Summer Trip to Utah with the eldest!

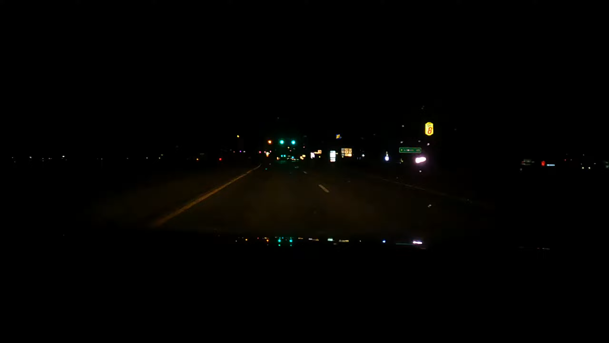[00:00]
Now it's recording. Welcome to the I-80 West Ramp. So,